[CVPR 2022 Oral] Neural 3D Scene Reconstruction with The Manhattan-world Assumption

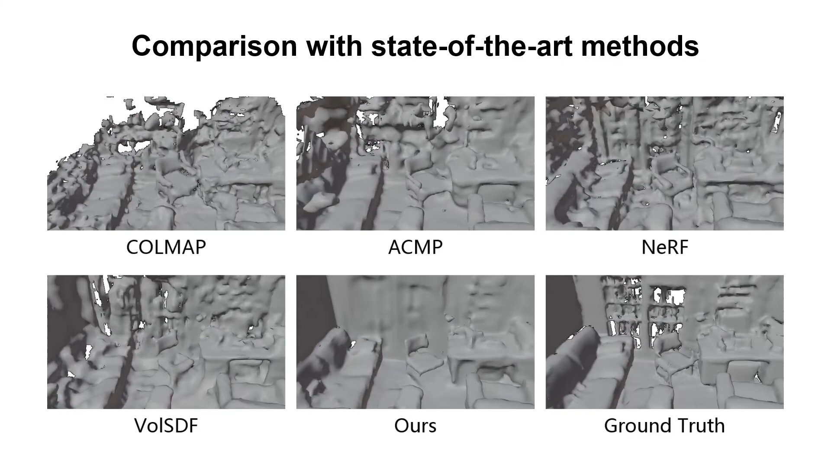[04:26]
our method reconstructs geometry with better quality compared to state-of-the-art MVS and volume rendering-based methods.